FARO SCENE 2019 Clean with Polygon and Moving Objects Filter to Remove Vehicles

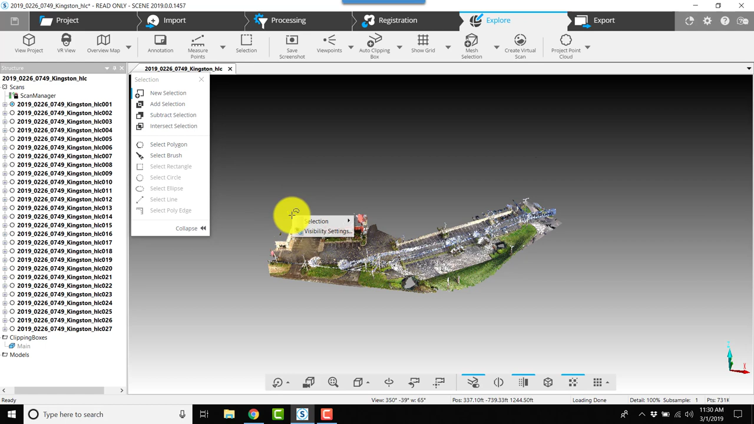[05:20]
now the polygon tool is really useful for cleaning up just be careful make sure that you don't
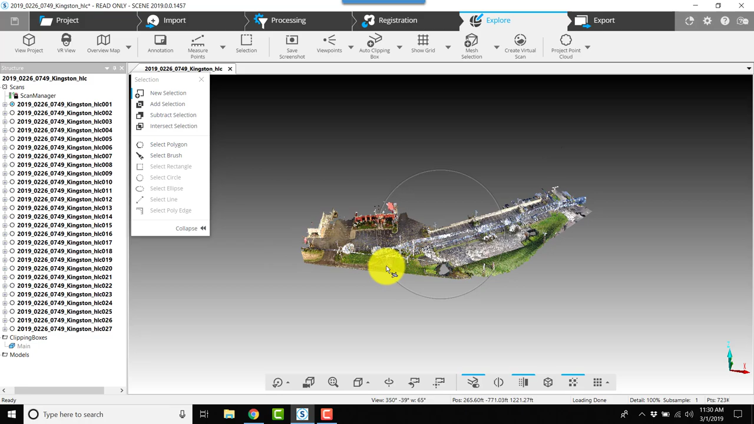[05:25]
select something accidentally that you need to keep so we're getting this cleaned up quite well
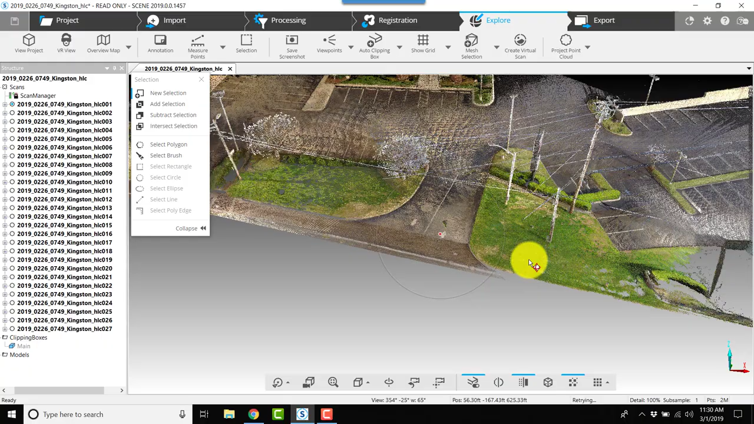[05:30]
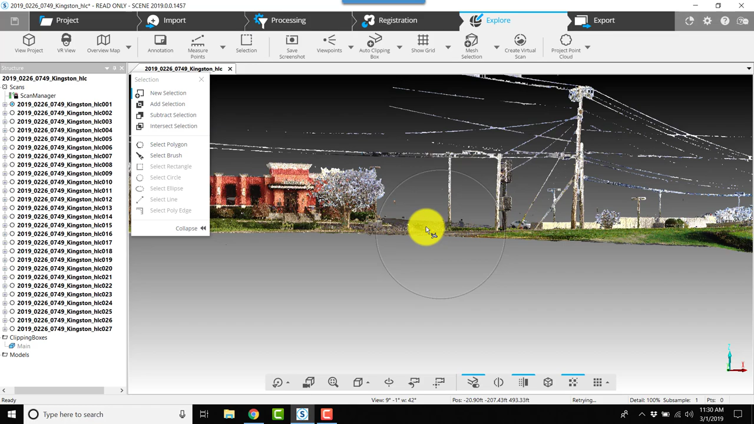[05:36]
we've got some noise right here on the entrance this was a car driving through
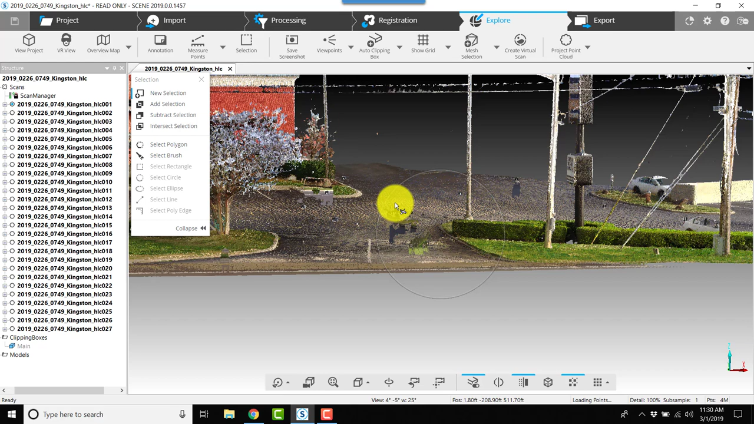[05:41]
a few cars that came through during the scan so we'll try to take care of those with
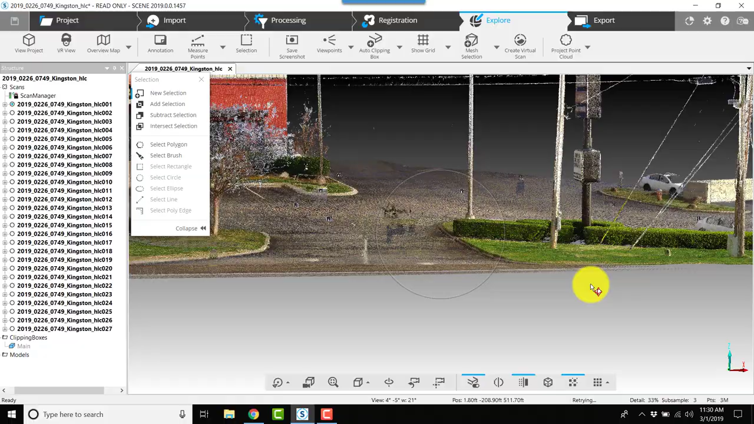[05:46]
one of the new filters all right so remember guys the
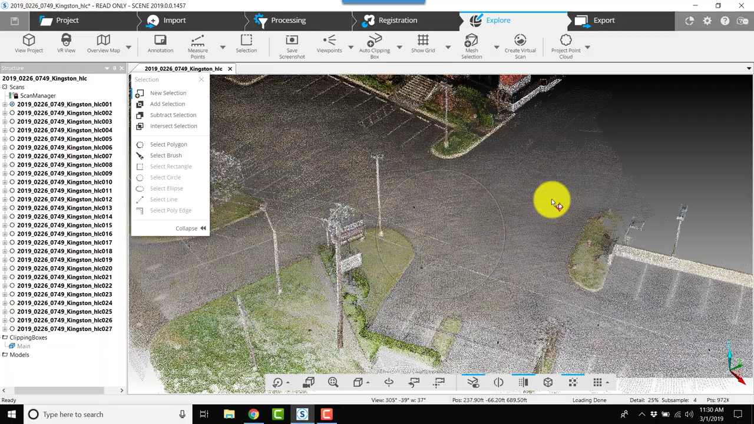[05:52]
longer you work the more likely you are to make a mistake so
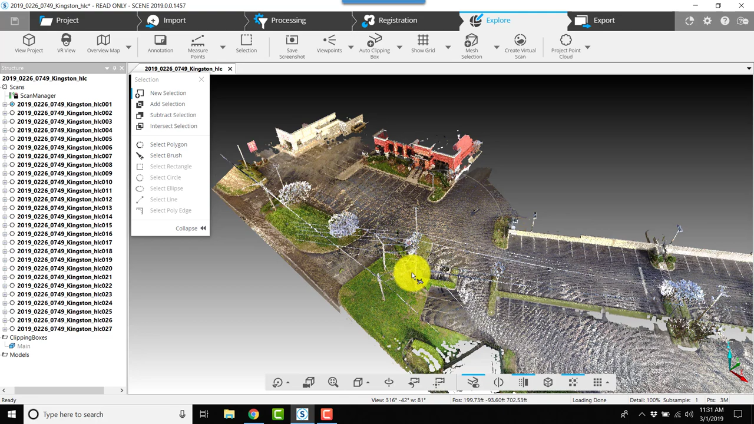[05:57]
you want to save and save often we've got a couple of cars driving through here as well so i'm going to apply one of the new filters from scene 2019 and normally i will go here and and choose save in
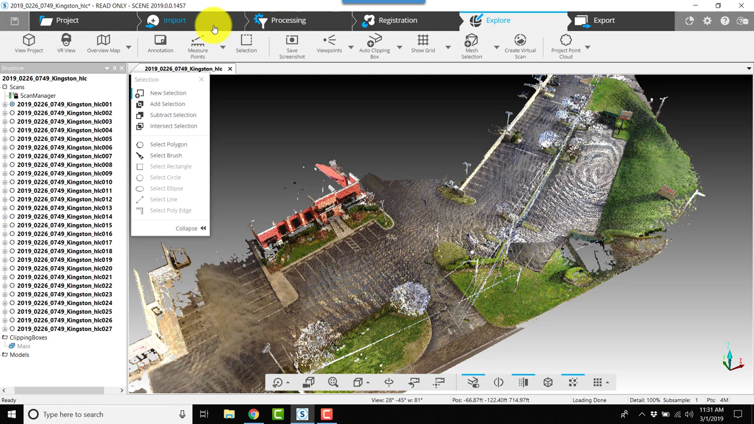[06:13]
this case after i save i would go to processing choose moving objects filter select the project and click configure filter for now we'll leave these all at the default and
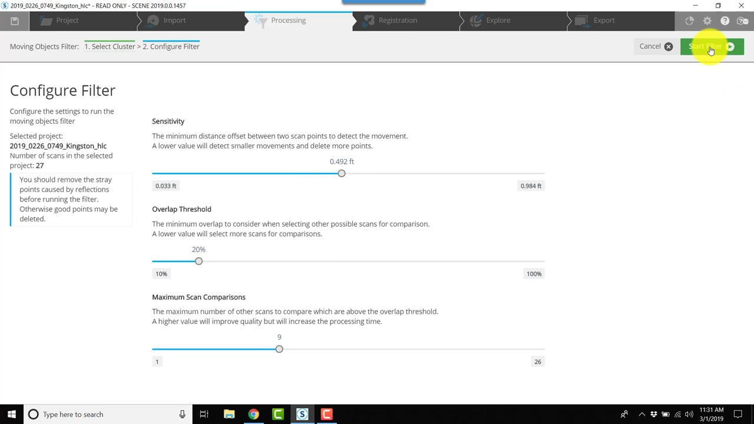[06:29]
we'll click start filter now this process takes a while so be patient
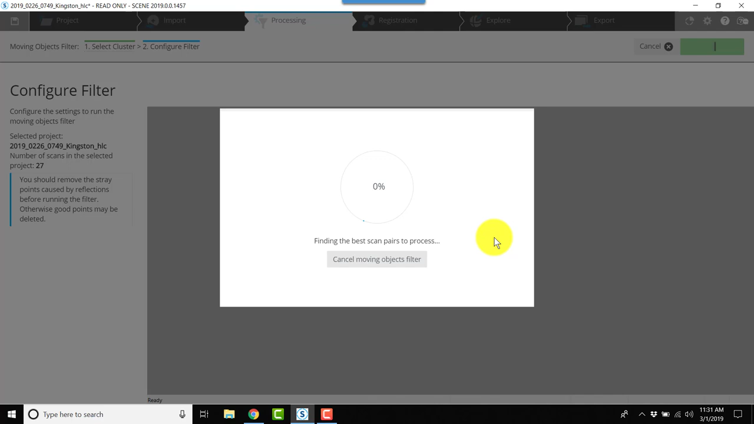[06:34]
go get some coffee and then come back and check on your project the moving objects filter has done a really good job of removing the vehicles from
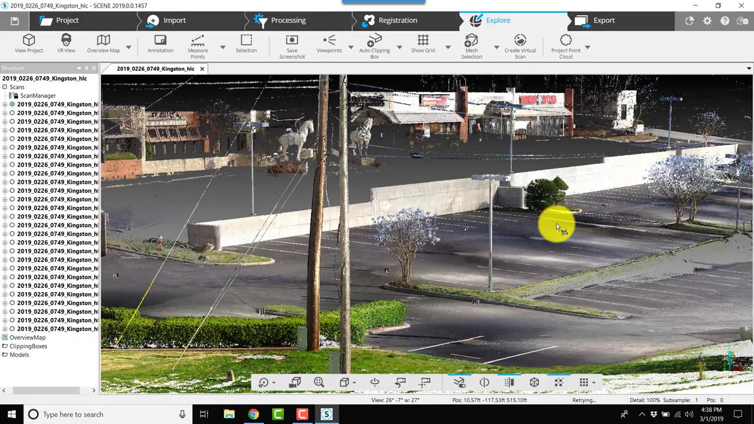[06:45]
the parking lot and the entrance took a little while for it to complete
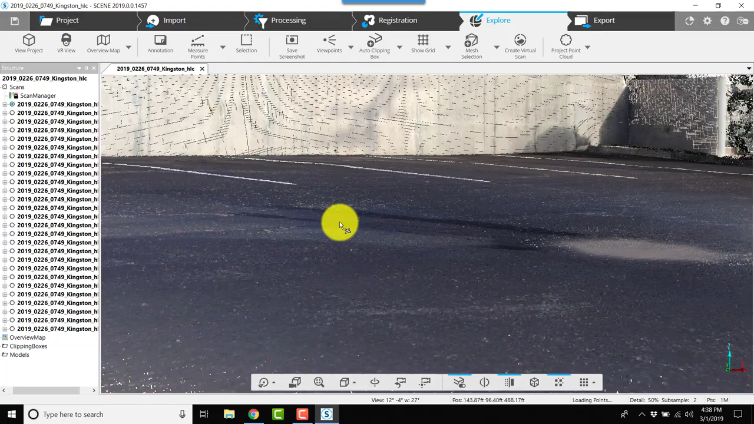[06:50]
but it did a really good job overall